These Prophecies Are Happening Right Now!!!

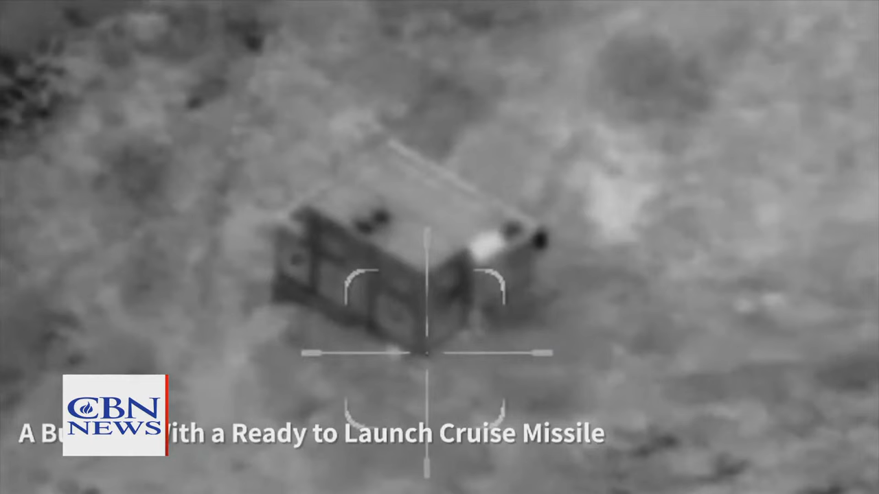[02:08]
Here you can see how we identified the terrorist making and opening in the building that exposed the missile.
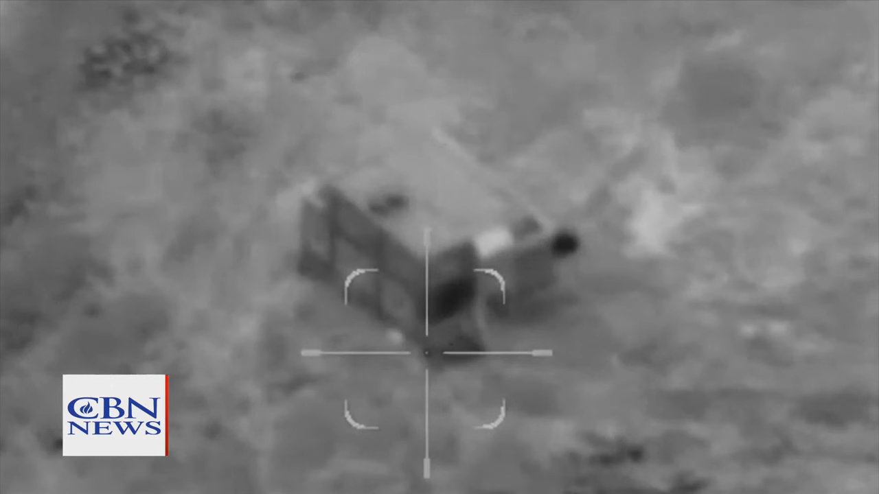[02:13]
In a precise strike, the IDF eliminated the terrorist and this missile launching infrastructure shortly before the launch.